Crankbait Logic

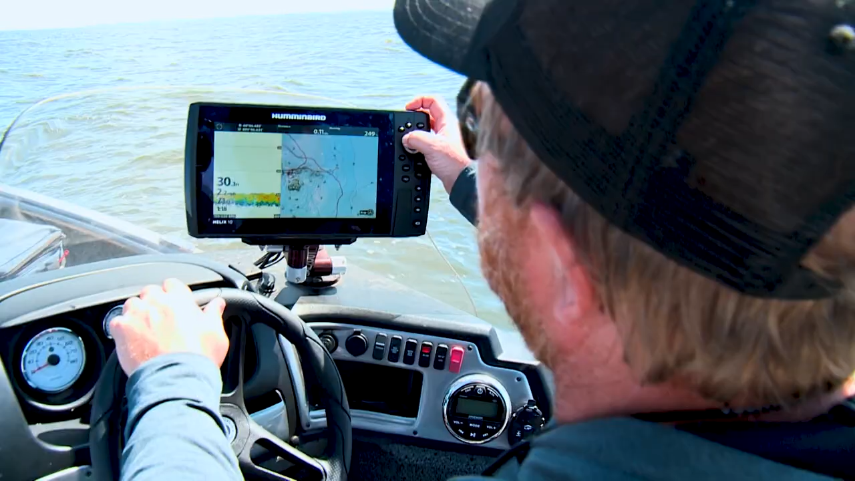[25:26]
And once you figure that out, we're guessing they're in 27, 28 is where we're seeing a lot of the marks.
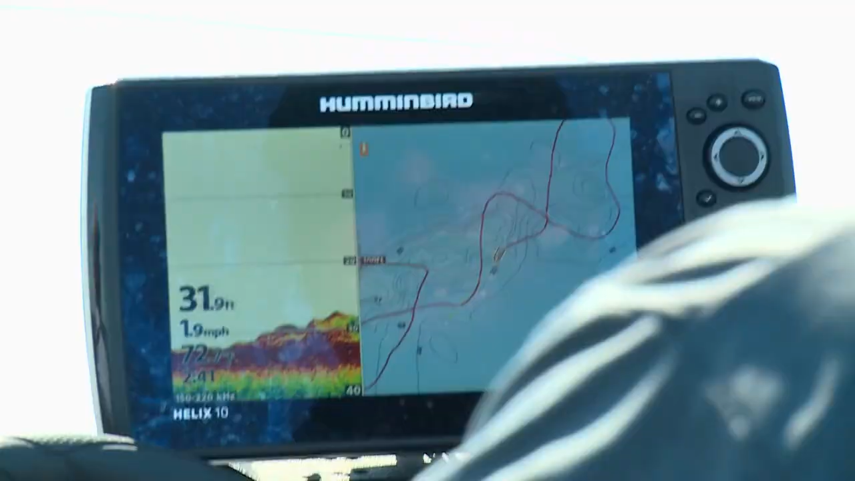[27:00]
On screen: depth 31.9 ft, speed 1.9 mph
I'm hanging out around an edge.